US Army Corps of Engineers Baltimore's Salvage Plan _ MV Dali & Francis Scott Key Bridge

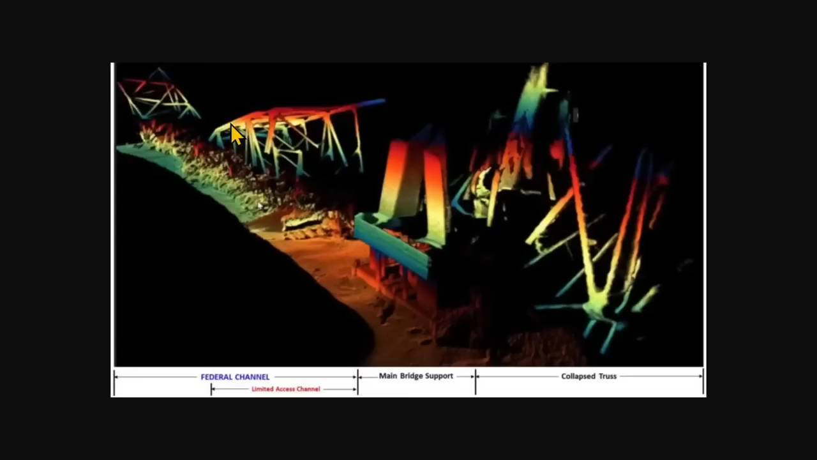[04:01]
the Weeks 533, or any of the other cranes they have. But they have to cut them into bite-sized pieces from which they can remove them. The goal is going to be removing this section of the bridge right here first. Because if they can remove that, that will open up part of the federal channel. You'll see right here, it says limited access channel. This is what they're trying to do.